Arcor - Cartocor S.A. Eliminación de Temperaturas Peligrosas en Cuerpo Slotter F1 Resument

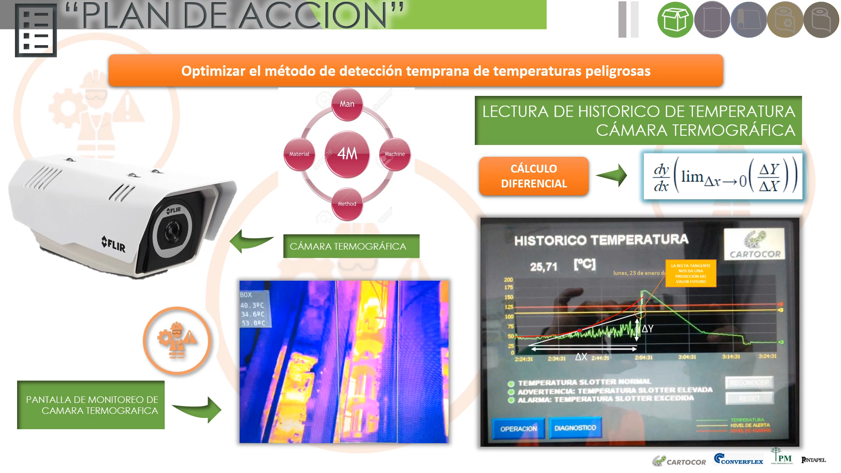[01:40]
que consiste en un sistema de control predictivo utilizando cálculo diferencial. Gracias a esto, hemos eliminado los eventos de alta temperatura,